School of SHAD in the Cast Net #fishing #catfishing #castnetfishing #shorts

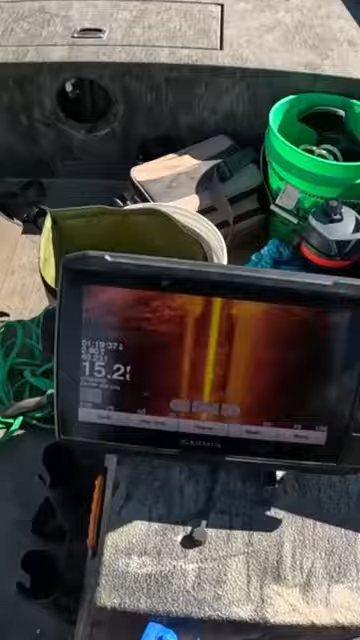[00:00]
Look at this. See all of this up here? That's a big school of shad. You can see them underneath us. Oh, we're on a big school right now.